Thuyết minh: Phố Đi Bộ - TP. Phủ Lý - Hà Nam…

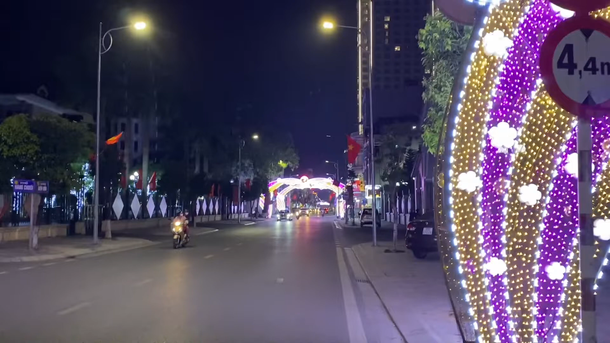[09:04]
người đi bộ vân vân, nằm ở trên cái trục đường của đường Biên Hòa, ngay khu vực của nhà thờ đây.